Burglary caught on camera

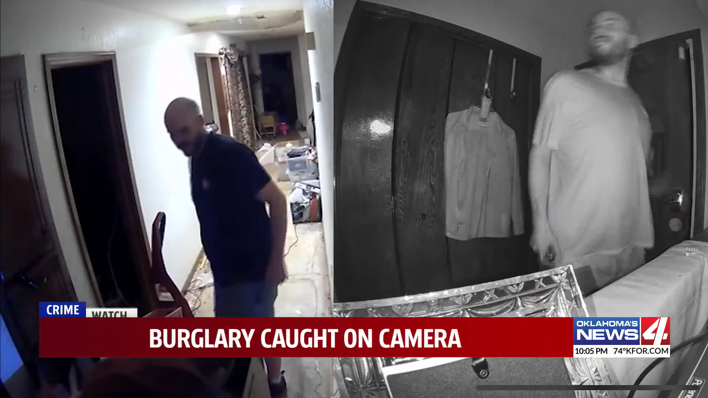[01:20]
On top of notifying police, they hid security cameras in the living room and hallway. And on May 9th, just before 3 a.m., caught the culprits on camera. Video shows a woman with red hair appearing to be pregnant, a bald man with facial hair,